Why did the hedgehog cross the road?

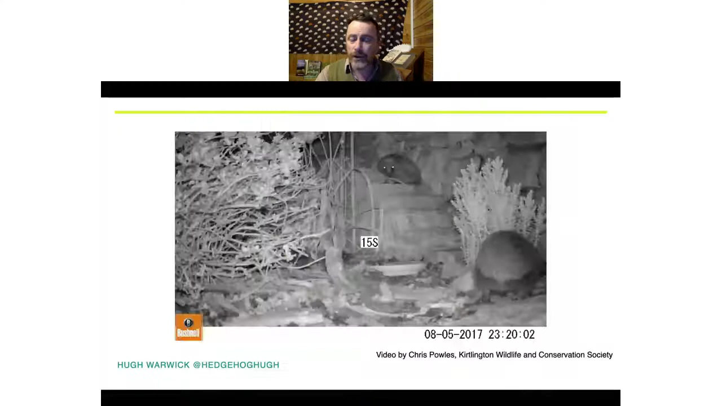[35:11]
He sent me a video from a year or so later, just showing you that the hedgehogs can use the staircase going forwards and backwards. And if you pay attention, you might notice a design flaw.
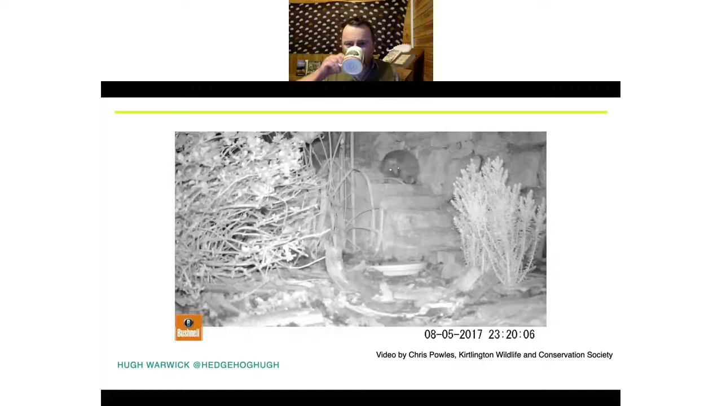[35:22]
So I have asked Chris to install a banister just to avoid the loss of dignity, which comes with something like that. The hedgehog wouldn't be hurt. But hedgehog spines are particularly effective shock absorbers because if they were direct straight sort of needles sticking out of their skin, any fall would have them impaled back into the body. So they flex.
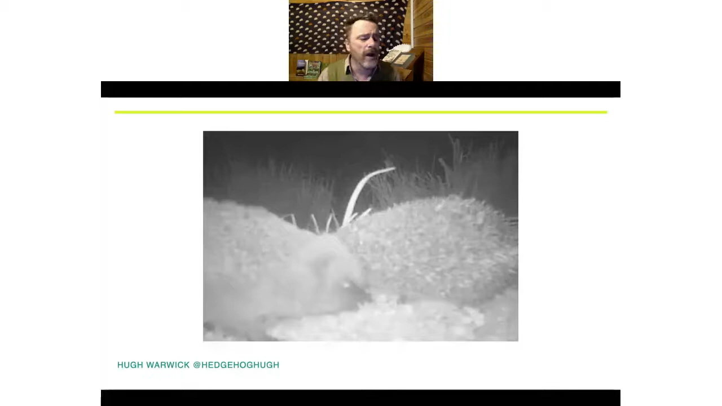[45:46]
It can go on for over an hour with the male circling around and around and around.